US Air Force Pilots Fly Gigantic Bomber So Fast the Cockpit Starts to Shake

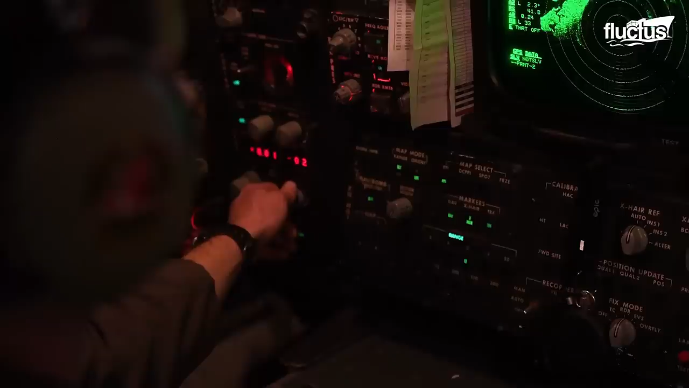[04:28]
Early variants of the B-52 bomber used
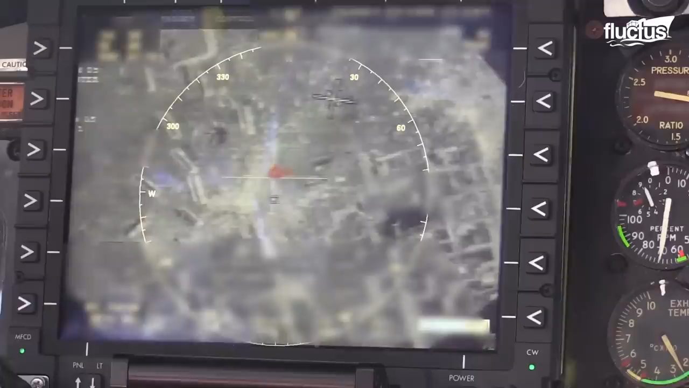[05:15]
The sniper targeting pod of the bomber offers long-range target detection and engagement during the day and under all weather conditions.